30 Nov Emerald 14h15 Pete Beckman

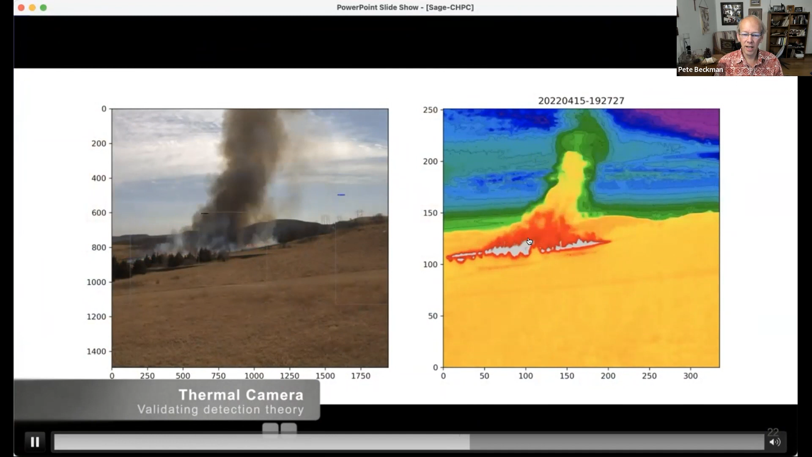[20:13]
camera versus the ir versus the visible camera and again we can use this
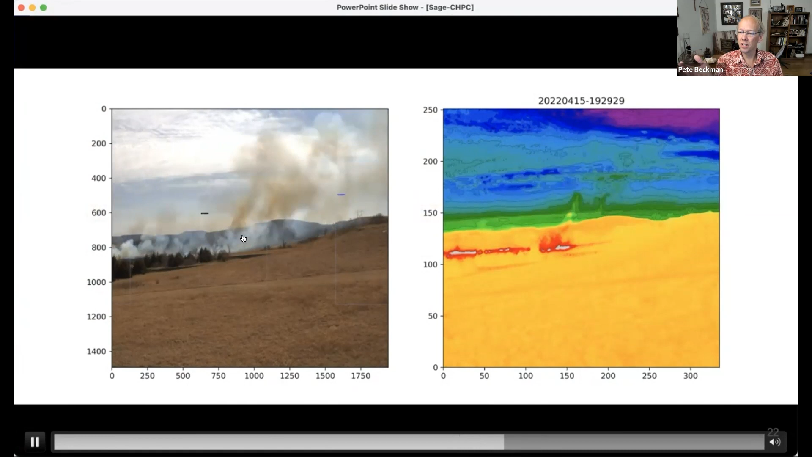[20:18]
then to do automatic training of the data right so we can train